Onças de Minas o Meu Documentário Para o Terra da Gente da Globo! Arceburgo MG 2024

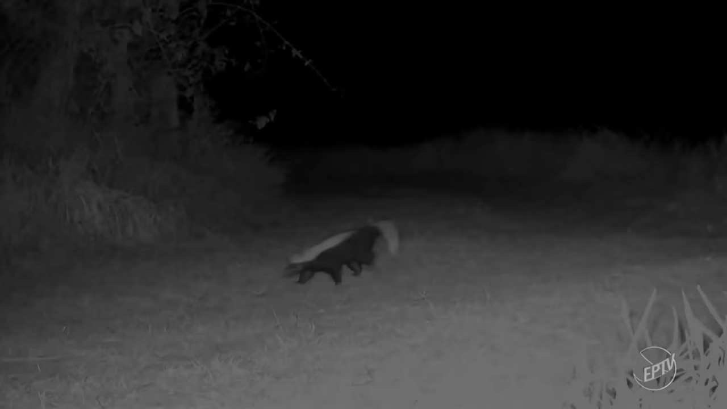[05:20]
A jarita taca tem maior atividade no fim de tarde e à noite.
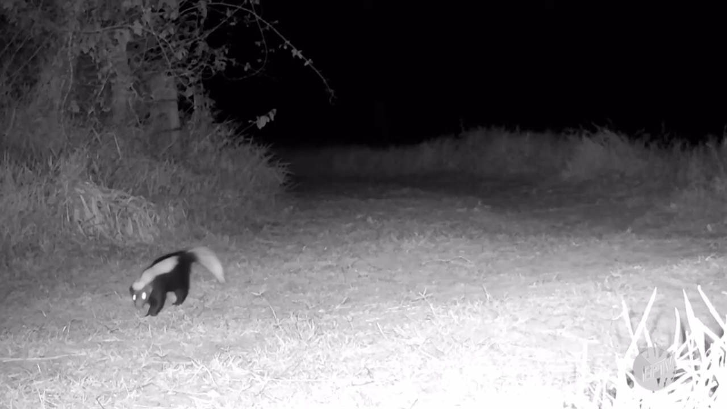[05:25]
A espécie possui glândulas que exalam um odor muito forte e desagradável. Ela libera esse cheiro quando se sente ameaçada. As câmeras também já flagraram a presença de uma espécie exótica invasora, o java-porco.
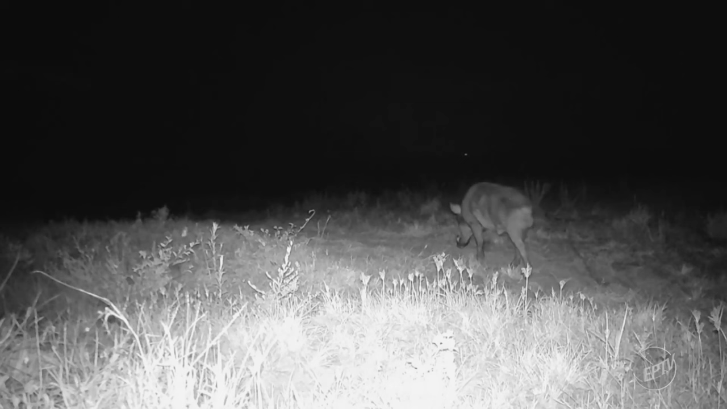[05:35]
O pessoal conhece como cachaço aqui. É o java-porco, o javali-cachaço.
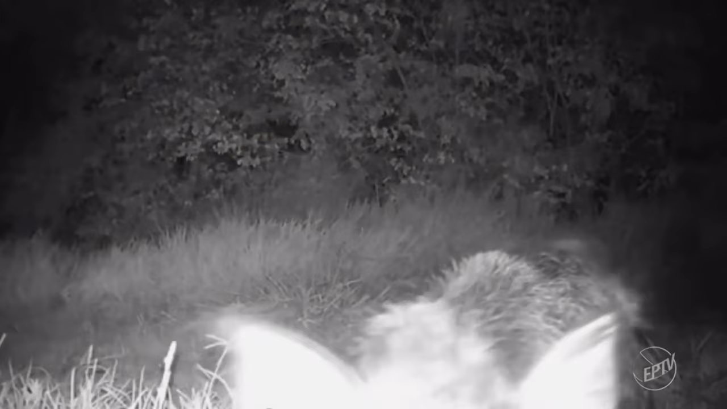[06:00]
porque ele vai mexer tudo na câmera ali, vai tirá-la do foco de onde estava filmando.
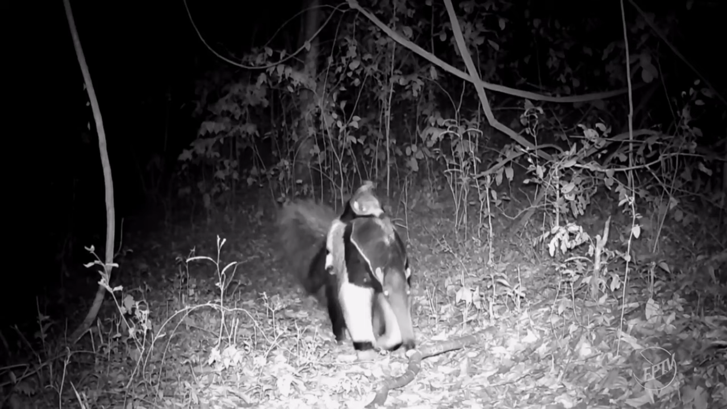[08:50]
A mamãe carregava o filhote nas costas.
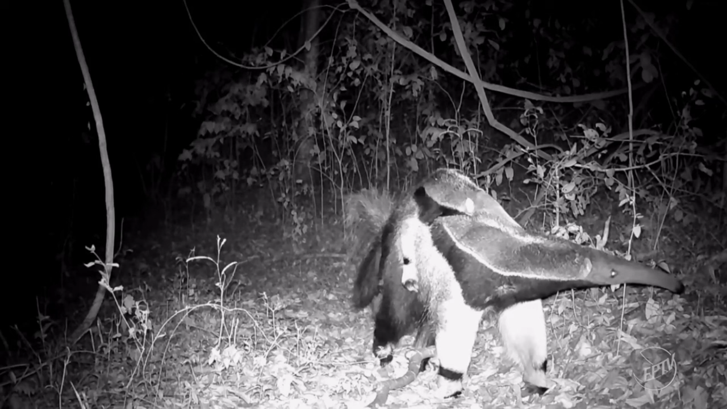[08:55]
Com a imagem parada, repare que nessa posição, a mancha na pelagem da fêmea se confunde com a do filhote. Parece uma extensão do corpo. Fica a impressão de ser um bicho só. O passeio dos dois continua durante o dia.
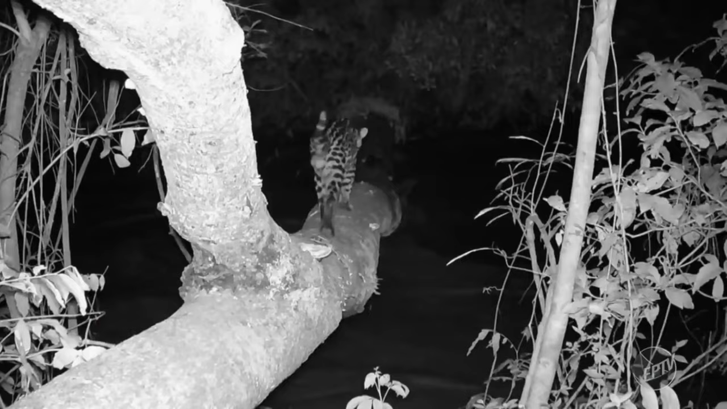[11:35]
Outra jaguatirica, um macho, alfa. Já foram feitos 58 registros de jaguatirica nessa região.
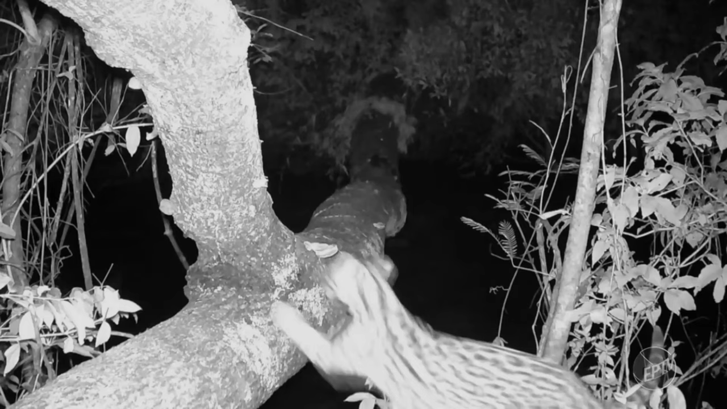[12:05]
Ah, não, ela não vai desistir, não. Ela vai, ó. Foi. Mas ela tá muito desconfiada, hein? Usam a ponte. O mesmo local.
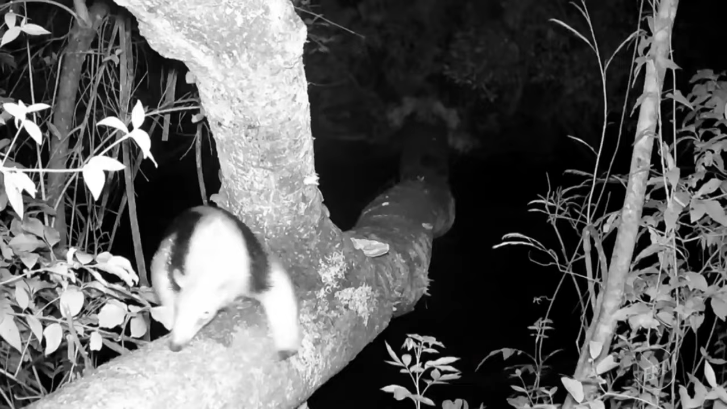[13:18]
O tamanduá mirim deu as caras. E as aves também participaram desse Big Brother da floresta.
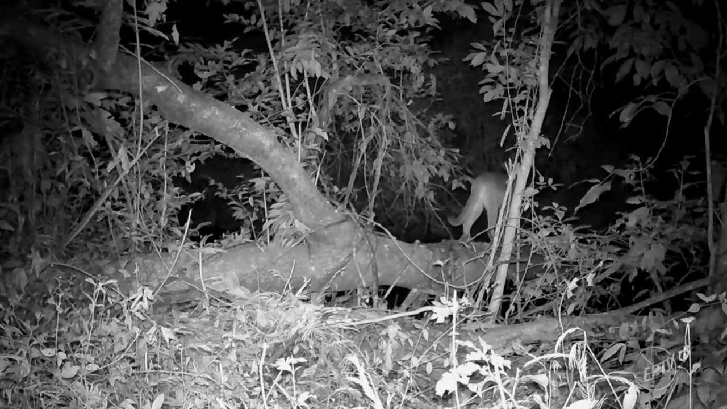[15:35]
Até no momento de mais privacidade, usando o banheiro.